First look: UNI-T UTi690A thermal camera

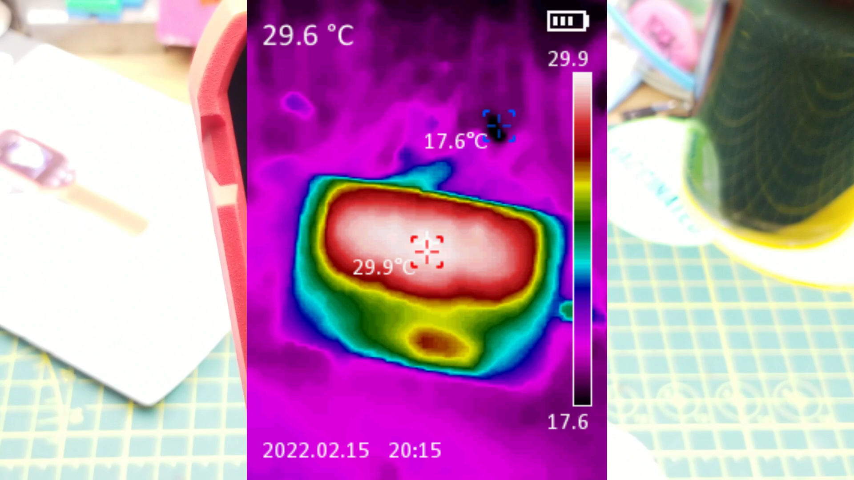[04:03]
On screen: spot 29.6°C, max 29.9°C, min 17.6°C
let's find out it's kind of difficult to film a camera here film the screen of it here i'm just going to take a picture of that and insert it in editing which you do by squeezing the trigger and you saw the image flash for a second i'll do that one more time you saw the little laser icon up on the top when you squeeze and hold the trigger and then when i release it when i just do it quickly it saves so any of my sign back there it's showing right in the center of the scrolling leds which is right where that crosshair is that crosshair there that is what shows up
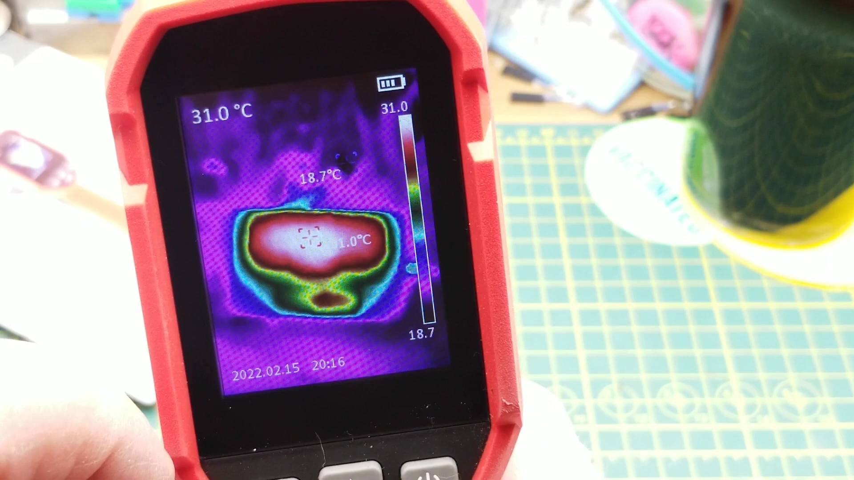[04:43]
on the top here and then on screen there's two other points it's showing the coolest spot which right now is 16.9 or 17 which is the tools that are behind the thing and then in the middle there it is showing the hottest spot which is on that little red crosshairs there
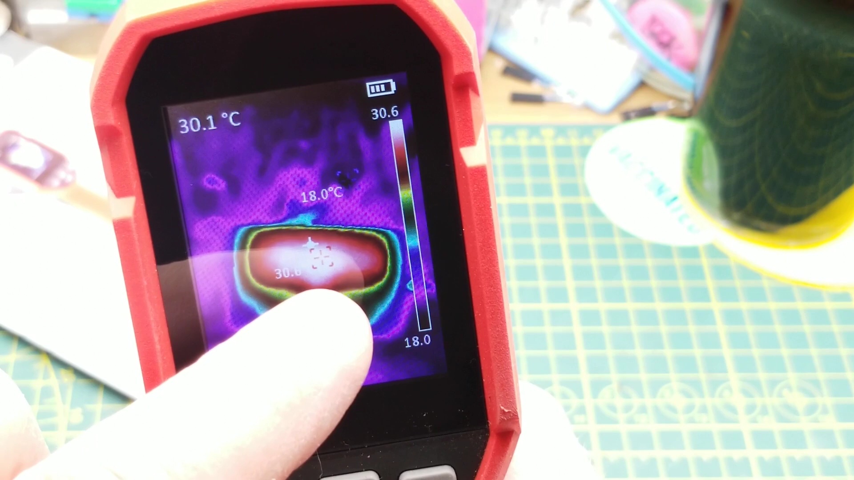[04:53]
On screen: spot 30.1°C
except for it keeps bouncing around because it's always picking the hottest spot and that's 30.7 then there is the scale colors on the side for those who use colors
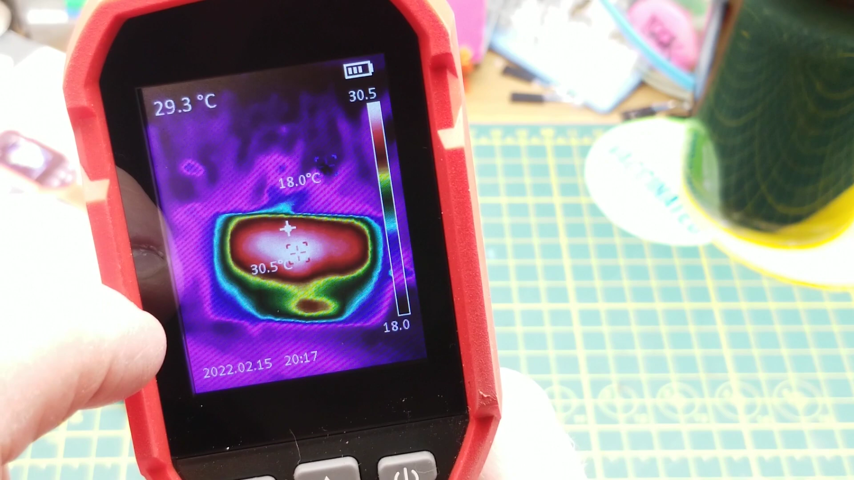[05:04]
On screen: spot 29.3°C, max 30.5°C, min 18.0°C
to determine things okay so let's just quickly go through the menus here the
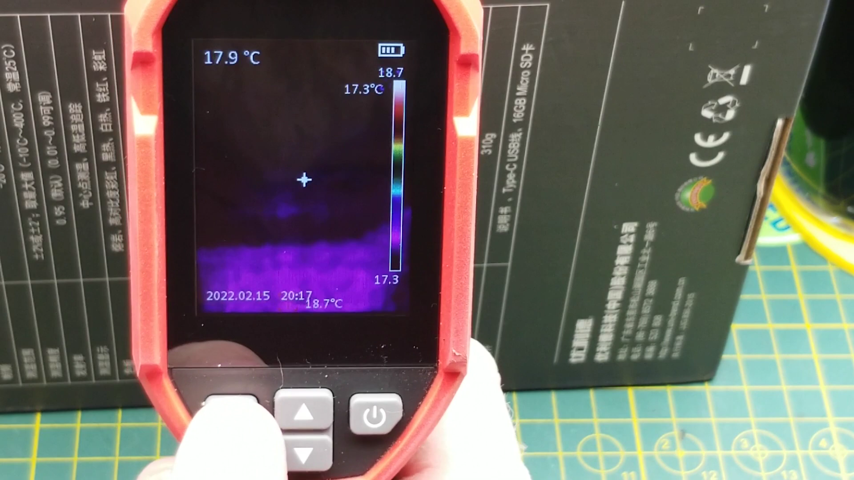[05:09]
On screen: spot 17.9°C
ok button takes you into the menu there's an image view display and if you click on ok
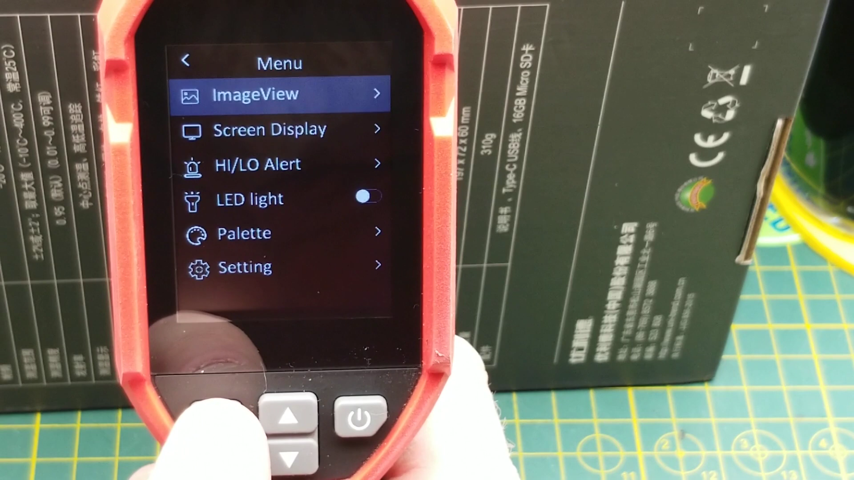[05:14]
one more time it will show you the images that are on the sd
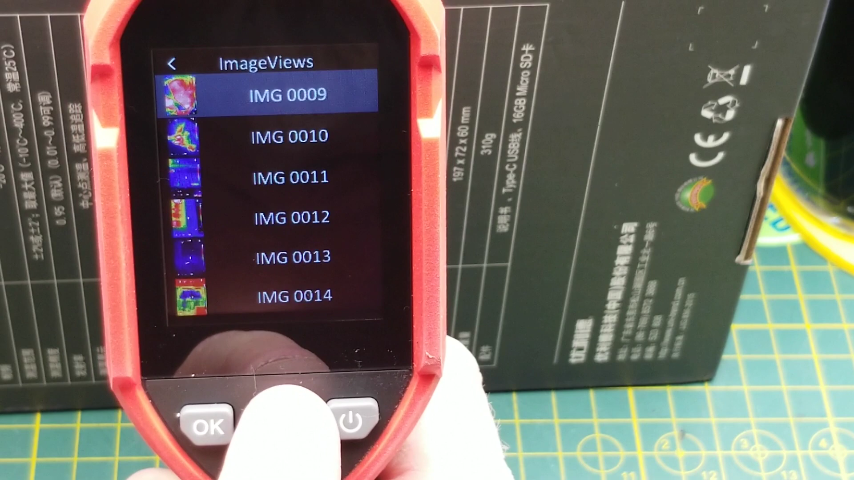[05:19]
card there's a whole bunch of them that i've been playing with but there is the one that i just took a second to go and like i said i will i will have thrown it up on the screen already uh in editing and when
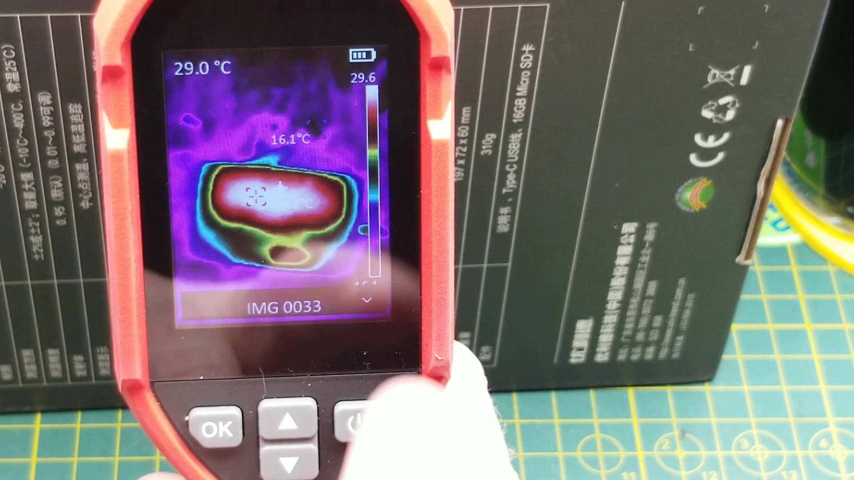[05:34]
you're in the menus the power button is the back button uh screen display okay so you can turn on
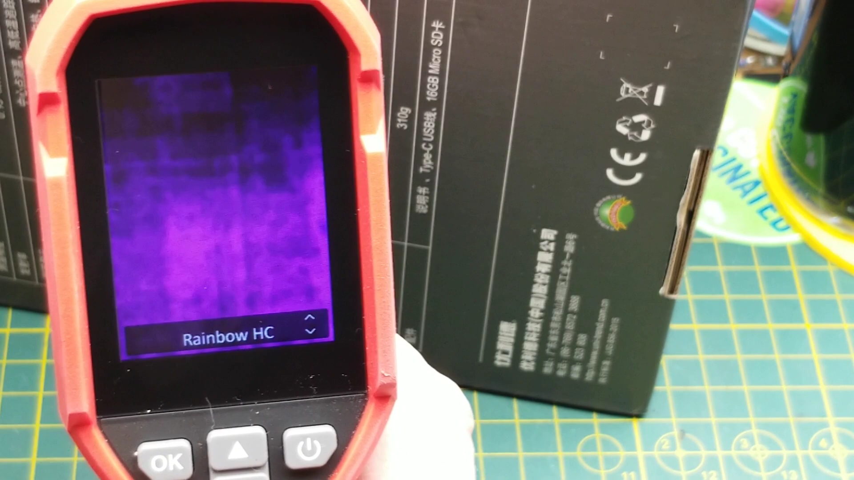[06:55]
palette of colors available so there is what rainbow hc high contrast looks like that's the one that i have been using because it works best for my eyes lava rainbow which is the default that it comes with out of the box iron okay white
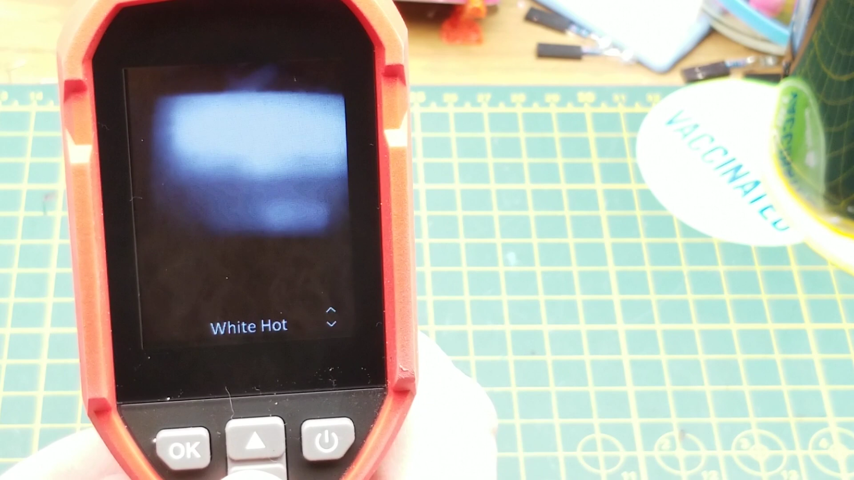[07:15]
hot black hot and then back to rainbow high contrast
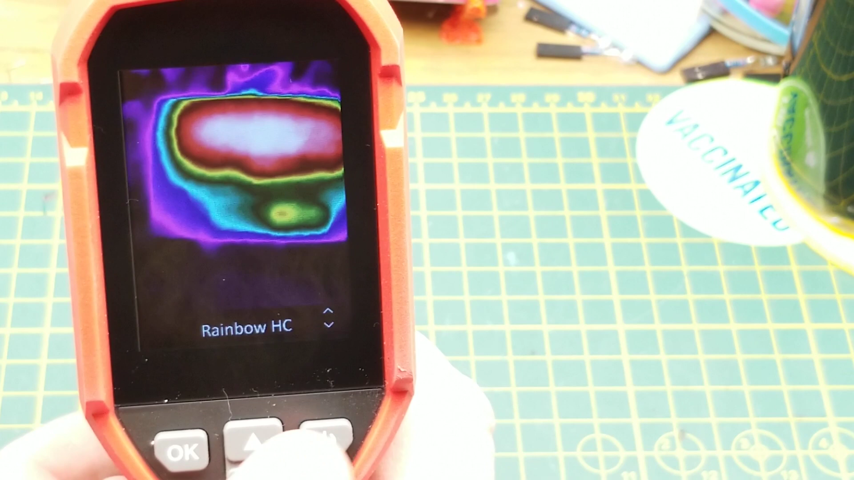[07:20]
which as i said is the one that i prefer and then there is the general settings menu where
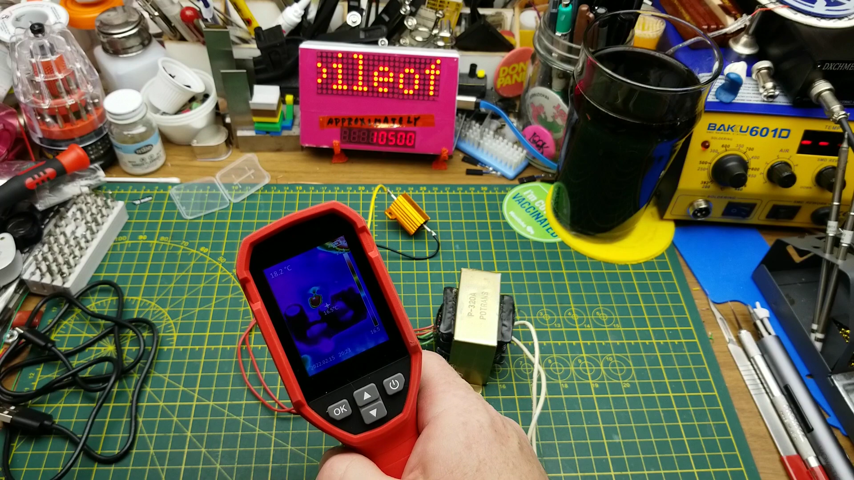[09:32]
that the oed came on and take a look at things here starting temperature just at this little voltage of the resistor is about 16.2 you'll notice that it goes into self calibration basically
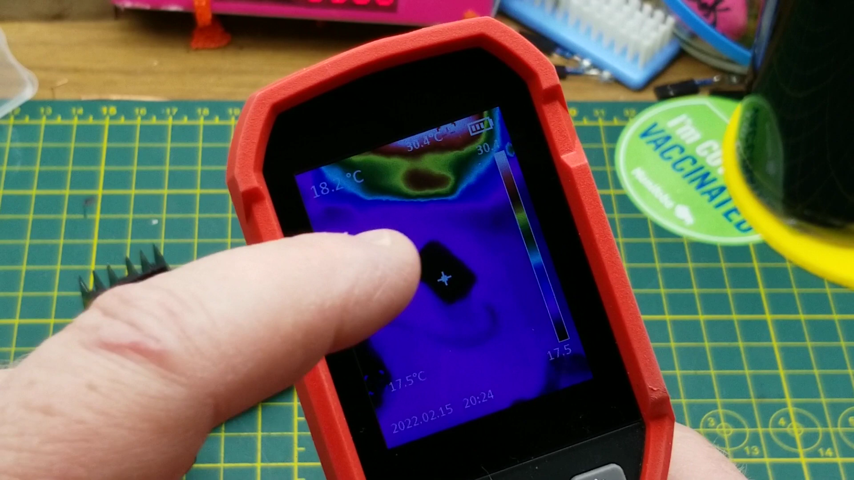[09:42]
On screen: spot 18.2°C
when whatever it's measuring is outside the range that it's showing it recalibrates and sets new high and low on that bar on the side there
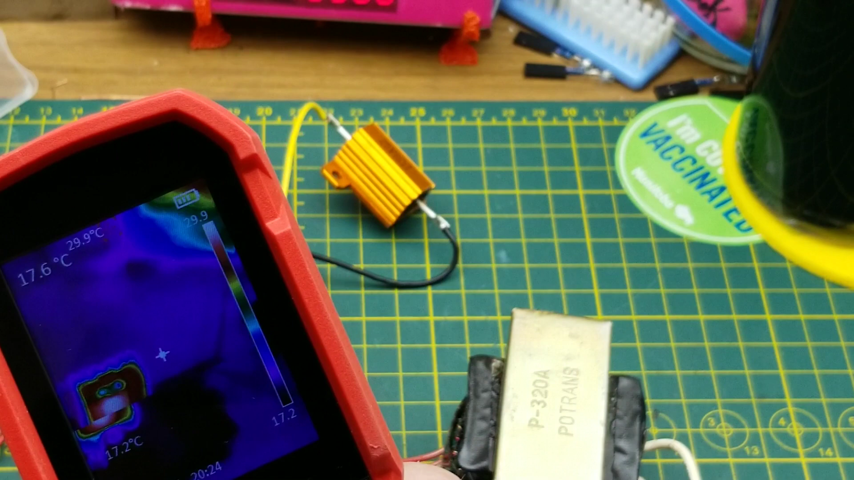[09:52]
On screen: spot 17.6°C, max 29.9°C, min 17.2°C
uh here we're getting some heat can you see that so the regulator looks like it's about 42 and a
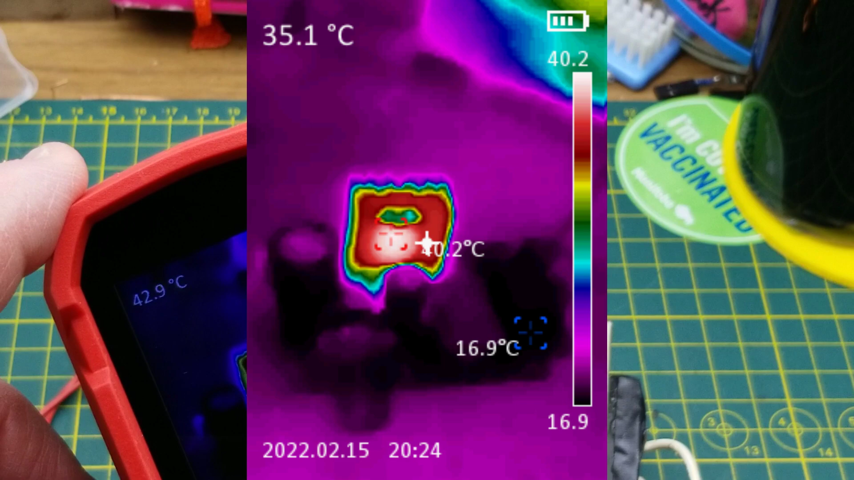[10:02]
On screen: spot 35.1°C
half or thereabouts part of that is because this thing's putting out 14 volts ac out of the transformer i've got this turned fairly low so a lot of that
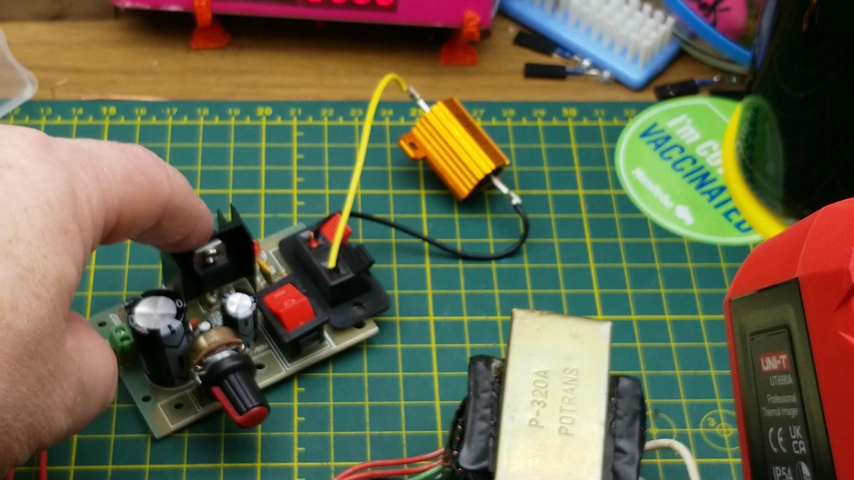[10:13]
is being dumped across there if we crank it up crank the voltage up we should notice that resistor starts getting toasty oh yeah look at that there
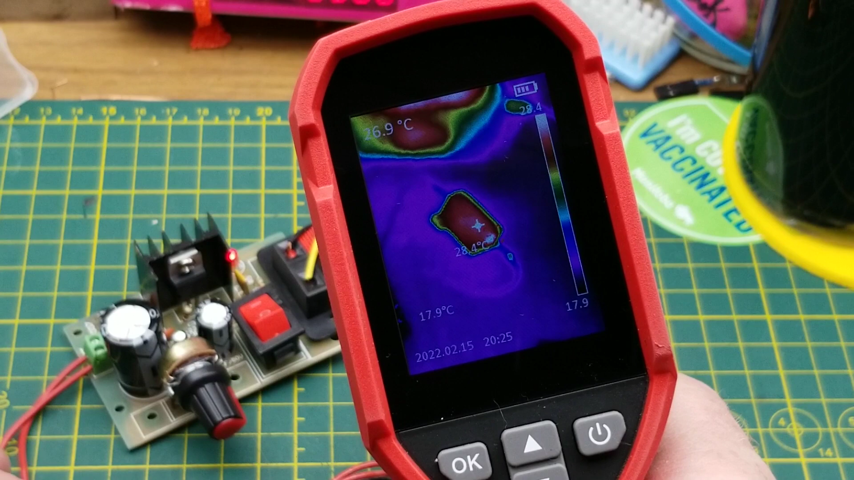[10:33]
On screen: spot 28.4°C, min 17.9°C
we go and it should recalibrate pretty soon as the temperature gets stupid yeah but the important part i mean you know the load's gonna get hot the important part though is looking at the circuit we expect the heat sink on that regulator to get hot but
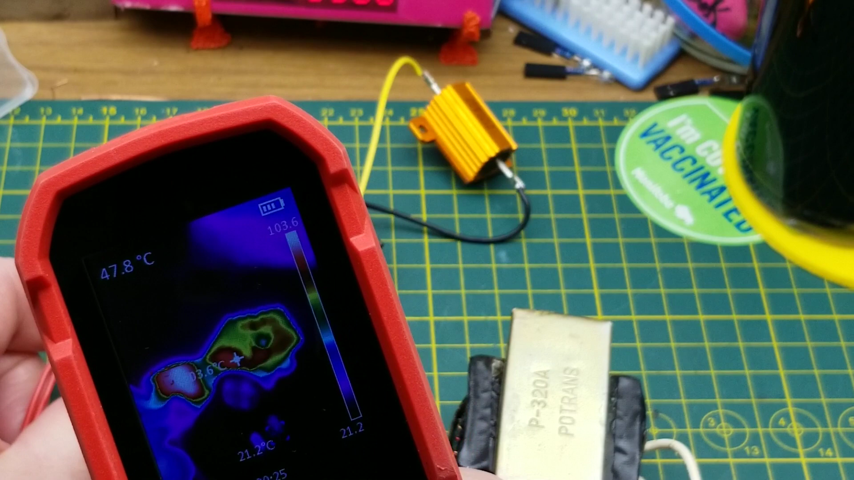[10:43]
On screen: spot 47.8°C
oh what's going on over here that full bridge rectifier those diodes are getting stinking hot 130 140 so